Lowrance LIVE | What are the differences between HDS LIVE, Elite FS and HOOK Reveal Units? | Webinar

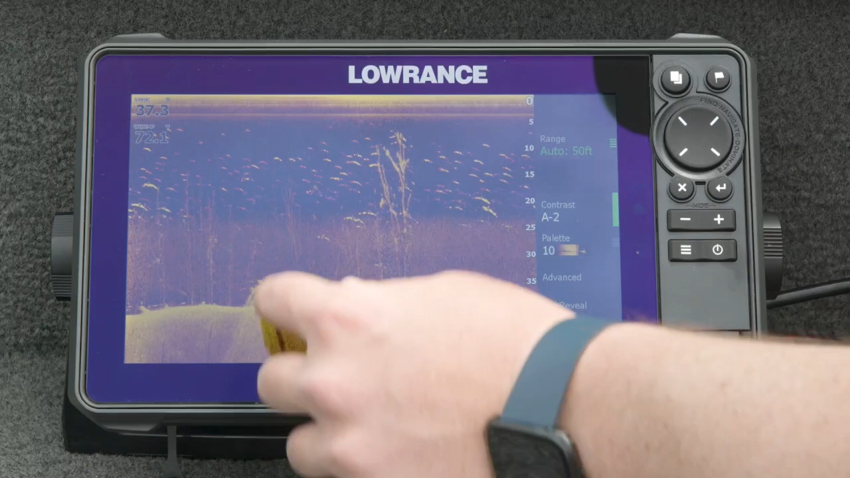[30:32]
go off you know it looks like it's deeper but it's actually further away from us you know as as down scan works and you can see this tall tree right here next to it with a bunch of fish sitting in it so when it comes to settings of down scan this is it's really kind of similar to side scan there's not a lot really here to adjust you got your contrast just like before
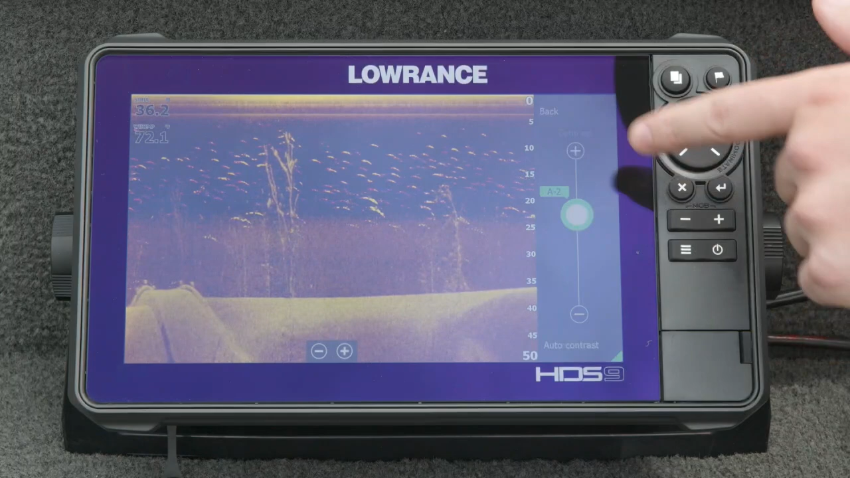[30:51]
you know auto you can bias it up or down here we've got bias just a little bit down just to take out you know kind
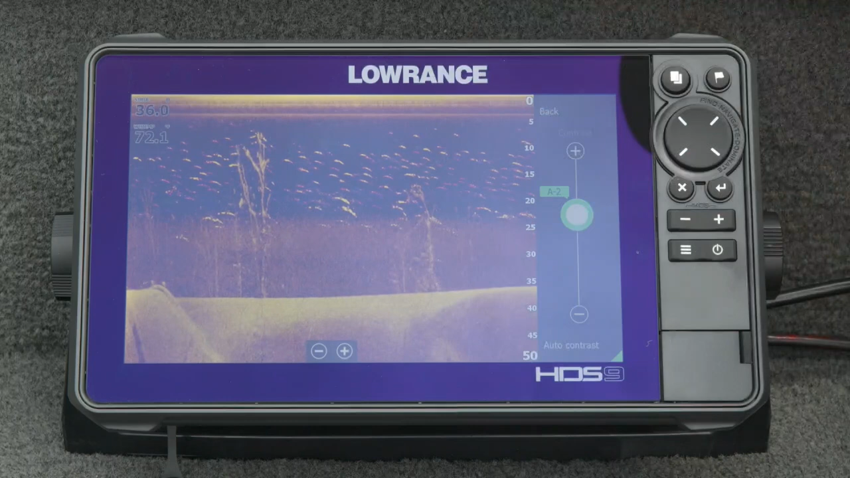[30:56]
of some of the rain clutter and stuff from in the water and then the color palette as well again color palette
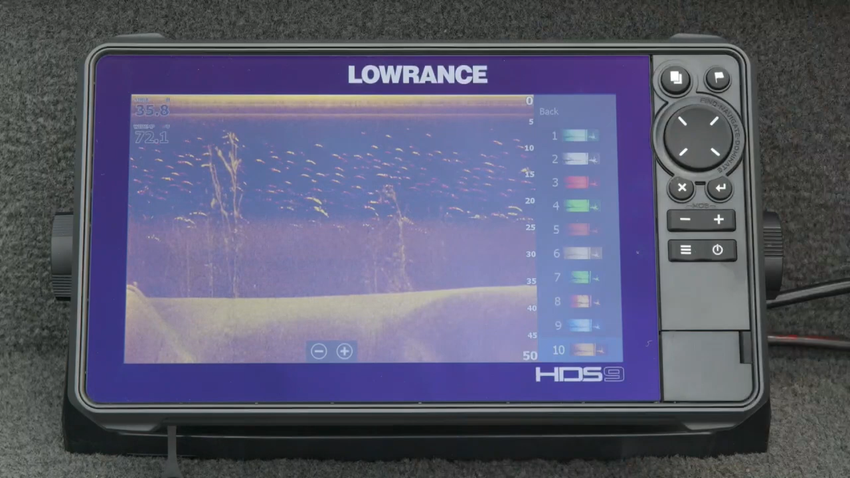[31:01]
completely up to you we give you 10 just so you can pick out whichever one you like whichever one you like you know there's there's the brown the blue you know again a lot of our pro
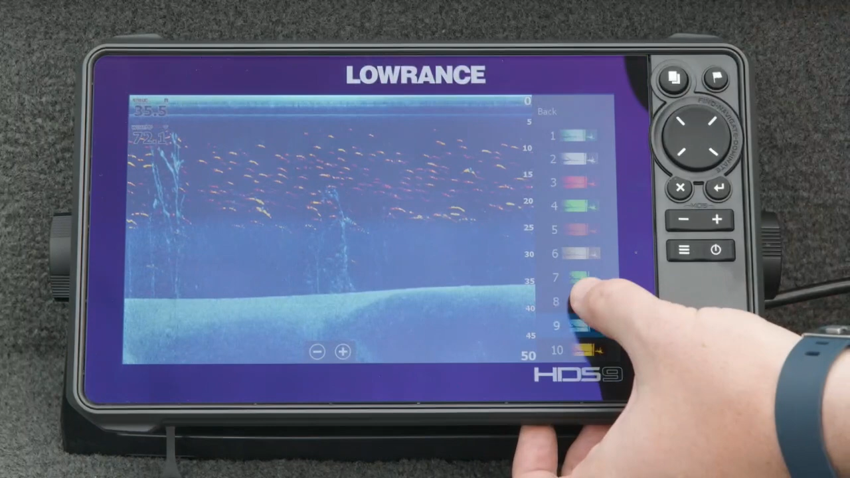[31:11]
guys like this number eight a lot of them like the blue they're all here for you to pick whichever one you want so here we've got side scan on elite fs and this is using the exact same transducer from the hds live it's that active imaging 3-in-1 it's the same one you would get in the box if you bought an elite fs or an hds live they both come with the same transducer so looking
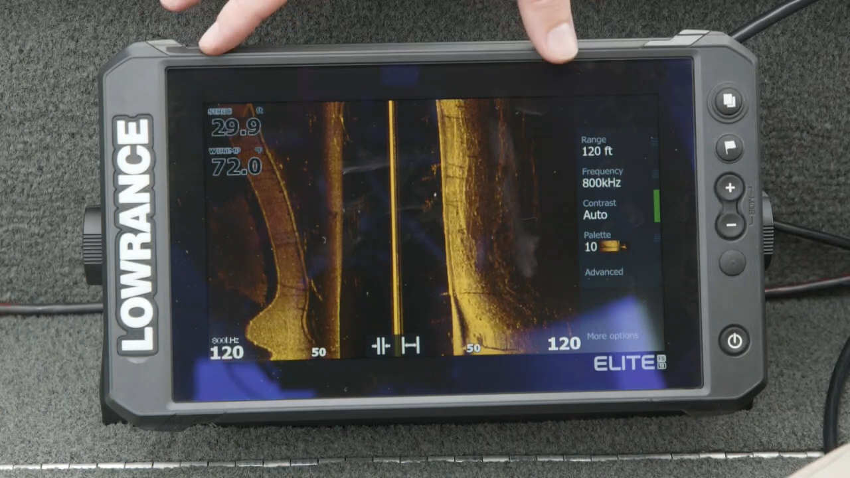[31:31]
at the side scan they're going to be pretty similar right since they use the same transducer and the same actual side scan hardware in here so you'll see we got really nice detail on all these rocks over here
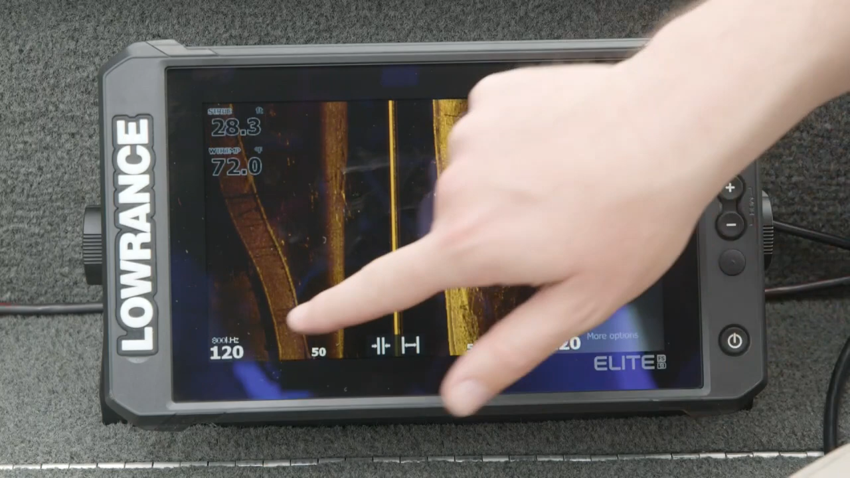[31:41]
on this bridge that used to run through you know with this before they built the lake you see all these nice rocks and stuff on the side over here you can see the pilings and the railing on either side so but any differences you notice between side scan and down scan on elite fs or hds live are going to be down to the screen so we actually use a different actual screen in here inside the product between elite fs and hds live hds live has got what we call solar max hd it's a little bit brighter it's higher resolution it's better for
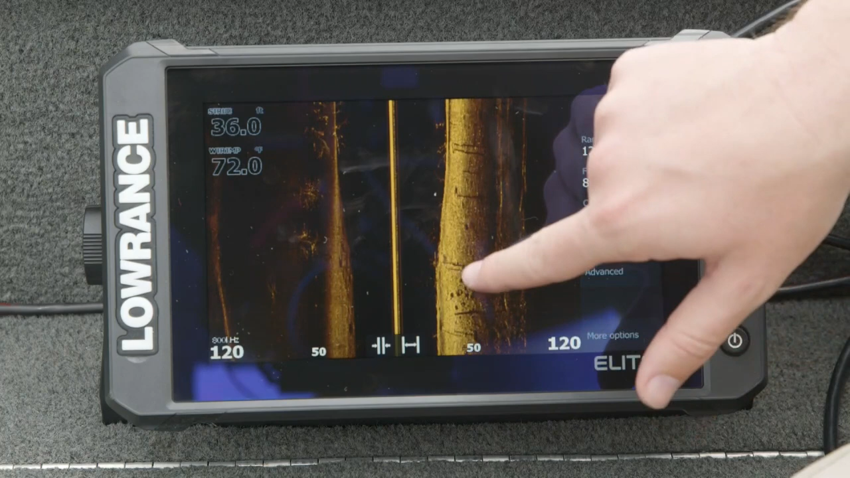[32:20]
On screen: water 72.0°F
sunlight viewability and viewability through polarized sunglasses but that's not to say that the screen in elite fs isn't good you can see here this is really good detail you see these rocks look really nice these trees in the water column and over here to the left look really good as well but anything that we saw on hds live you know it just kind of pops off the screen a little bit more it's a little bit
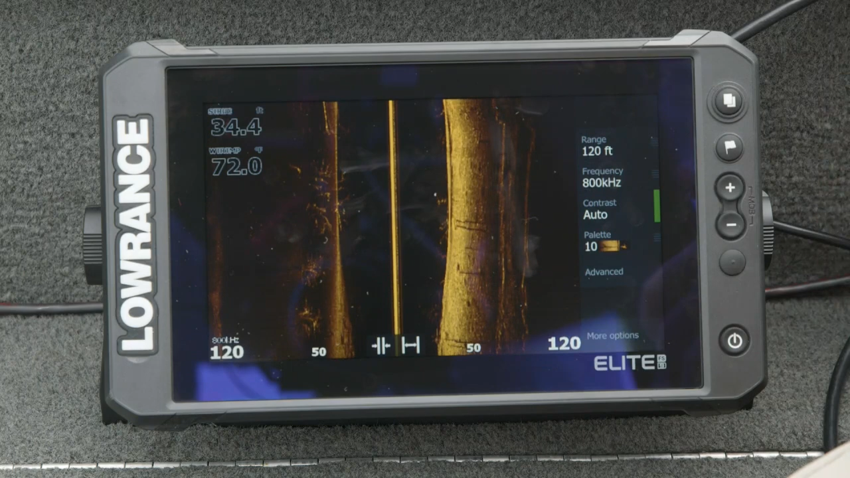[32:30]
On screen: depth 34.4 ft
crisper a little bit sharper that's going to be all down to just the screen that we use between the two products so here we've got down scan on elite fs again using the same active imaging three in one that you would get in the box with hds live you can see these trees really nice just like we could before you can see the limbs on them really well you can see the fish arches from fish reveal so again you get the best of both worlds with fish reveal right you get your high resolution tree and rock and bottom detail from down scan and you get your big fish arches from your traditional
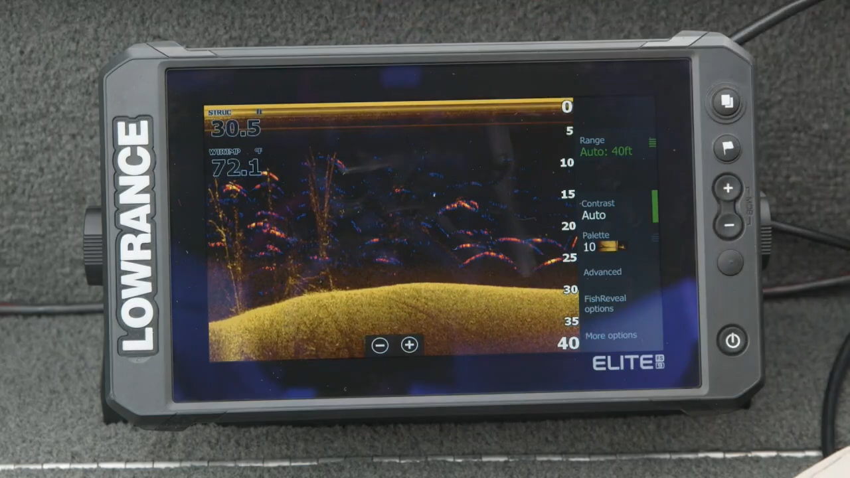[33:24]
On screen: water 72.1°F
see here is going to be different is going to be down to the screen right so again not quite as bright not quite as high resolution not quite as good at viewability in sunlight or through polarized sunglasses but you can still see just how well you can see all of this detail on elite fs so here we've got side scan on hook reveal and when we were talking about traditional sonar we were talking about hook reveal being completely different than elite fs and hds live and it's the same when it comes to side scan so having that triple shot transducer you know it's going to perform just a little bit different but you'll notice that we still have a lot of the same you know high detail high resolution imagery that we were seeing on the other products so you can see that bridge that we've we've seen on hds live and on elite fs you can see the railings on either side you can see the pilings
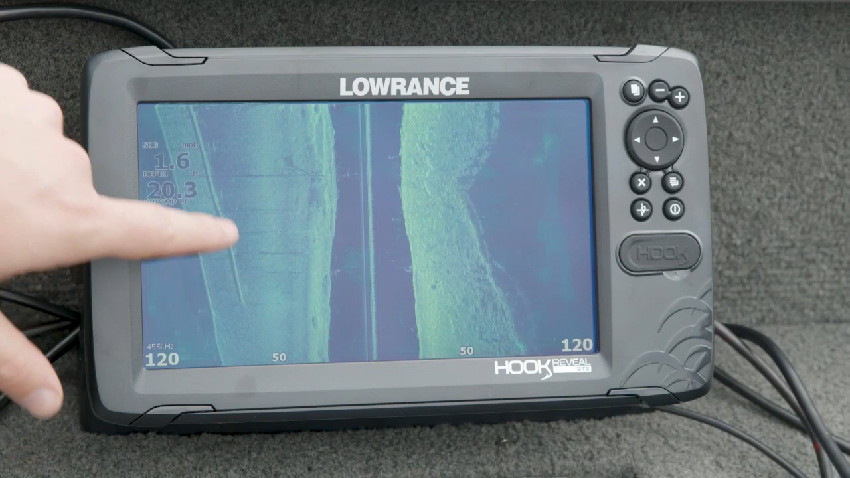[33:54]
and you can even see these trees and these rocks in the rock piles you know on both sides of the screen but they're just not quite as defined right so you can still see where they're at you can still you know come in here and mark waypoints and come back and fish this structure but it doesn't jump off the screen just as well as it does on elite
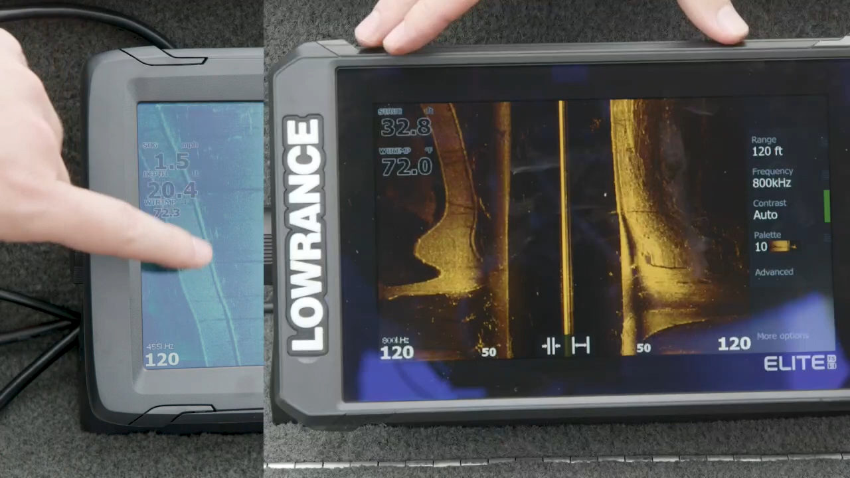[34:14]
fs and on hds live but having side scan you know kind of in this this
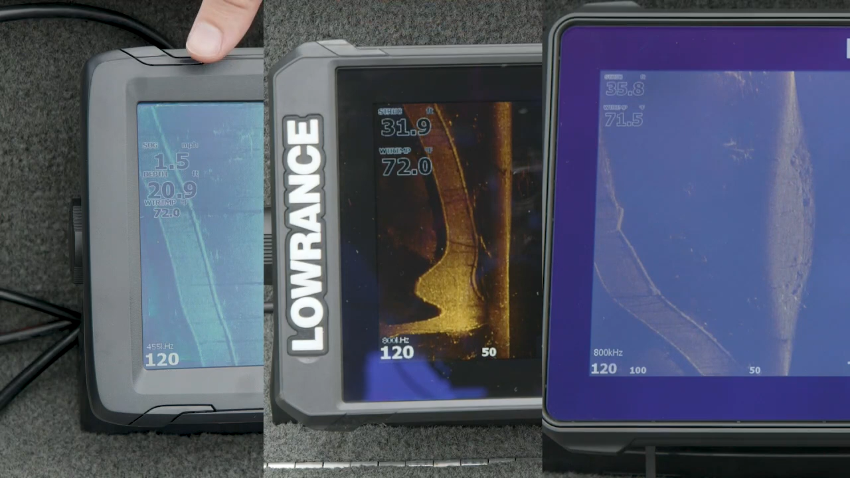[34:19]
entry level you know hook reveal level type product is really powerful so that means you can get one of the core pieces of functionality for a lot lower price point than you've ever been able to in the past so having a look at down scan on hook reveal again this is a little bit different than elite fs and hds live but it's using the same transducer that we looked at on side scan so that triple shot transducer will give
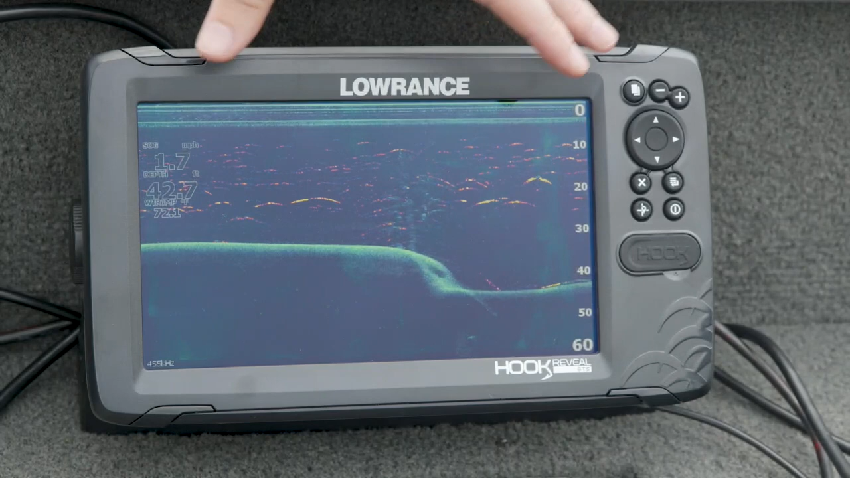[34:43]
you your chirp sonar your down scan and your side scan all out of the one transducer but here you can see this tree really nice you can see with fish reveal a lot of fish all around it you know these big bright
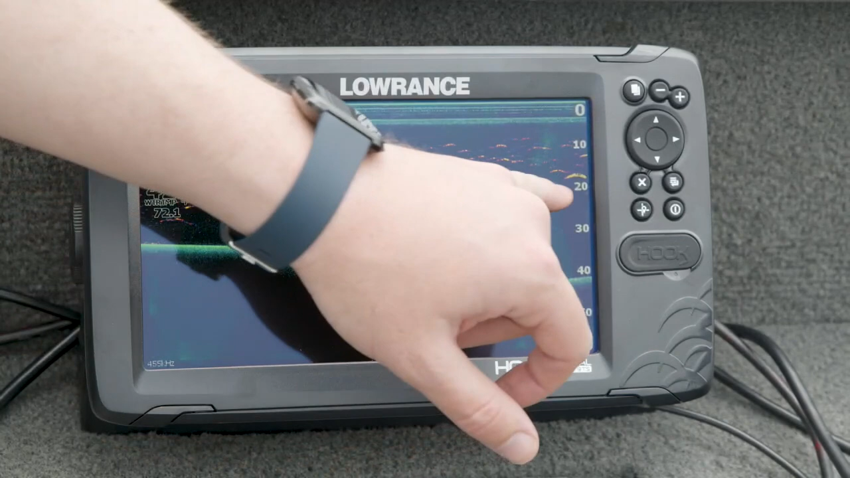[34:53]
yellow fish arches are all fish and then you see even there's one way down here on the bottom of this channel that's probably
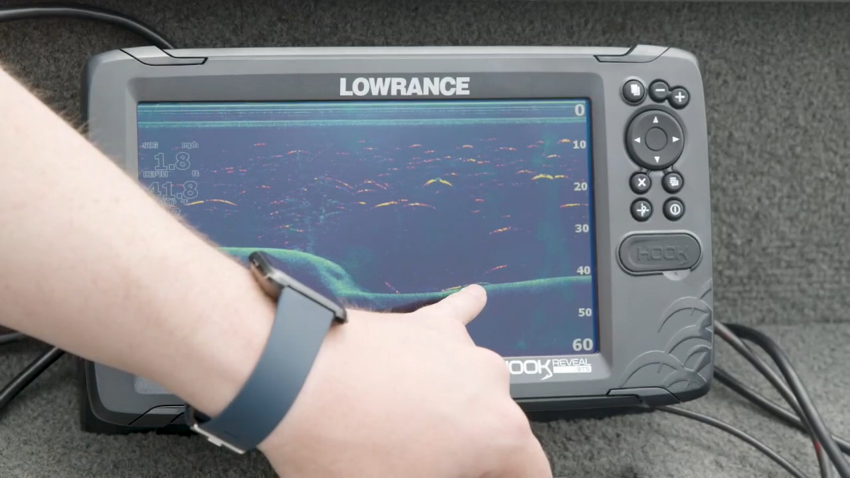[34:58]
going to be a catfish down there hanging out but having all of this on one panel you